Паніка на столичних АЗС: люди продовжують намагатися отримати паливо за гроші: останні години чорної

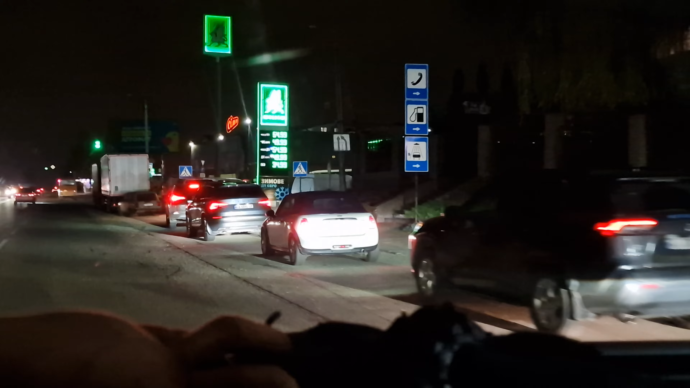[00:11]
і всі намагаються заправитися, причому за гроші, наскільки я це розумію, от така халепа, друзі.